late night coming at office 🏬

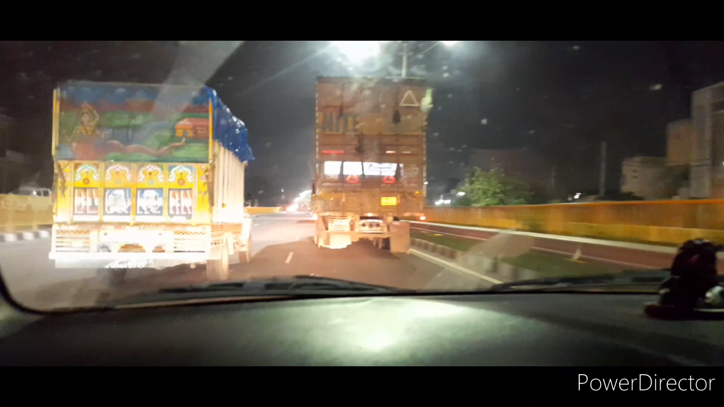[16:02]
तो देखिए जैसे कि यहां अभी काफी ट्रक पीछे जो
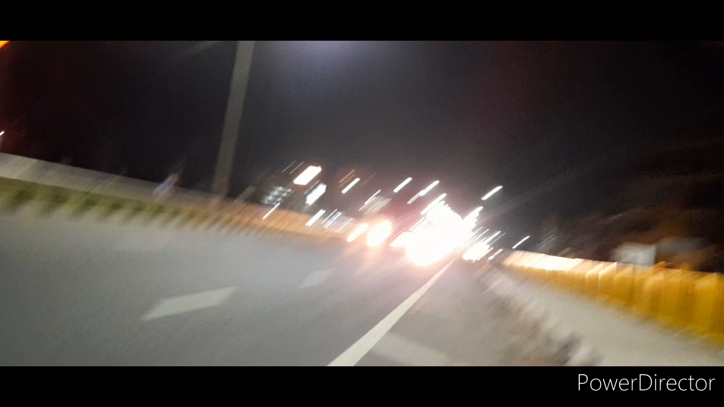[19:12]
कंपनी है और यह हम मस्ट्रा एक्सप्रेस वेब पर पार करेंगे इस ट्रक को पार होने के बाद बाद फिर आपको सुबह मिलेंगे तब तब के लिए बने रही है वीडियो में लाइक सब्स